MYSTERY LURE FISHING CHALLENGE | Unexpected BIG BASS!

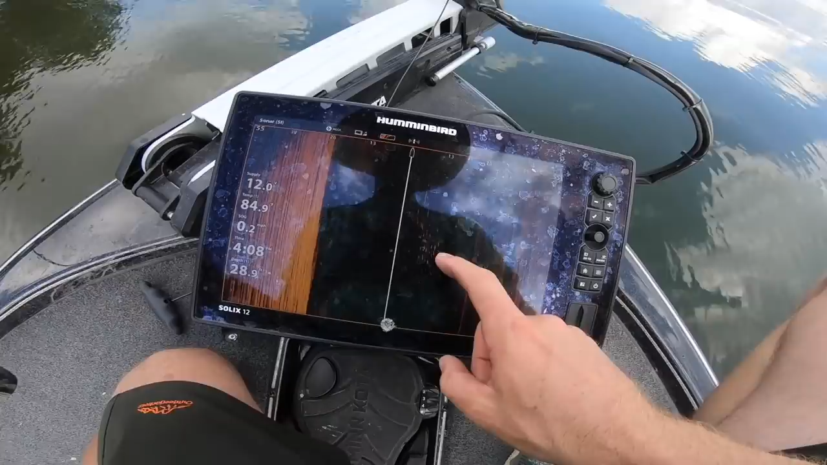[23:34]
right there they're off to my right here's the huge ball of shad there is the school of bass
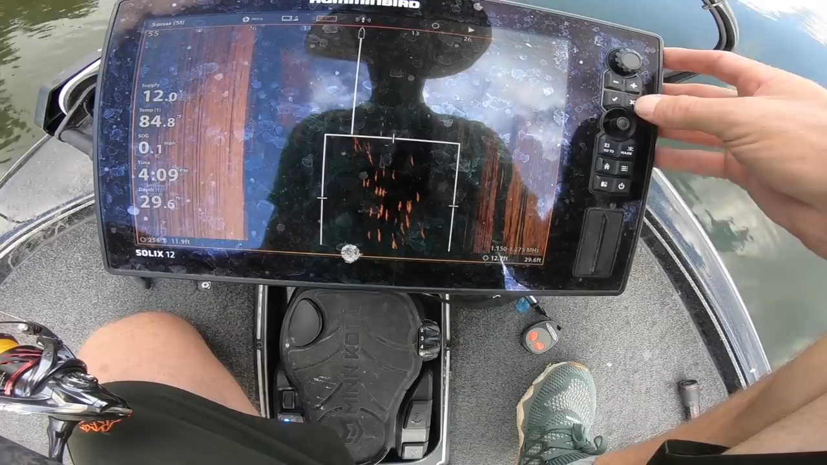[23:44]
On screen: depth 29.6 ft
there's quite a few of them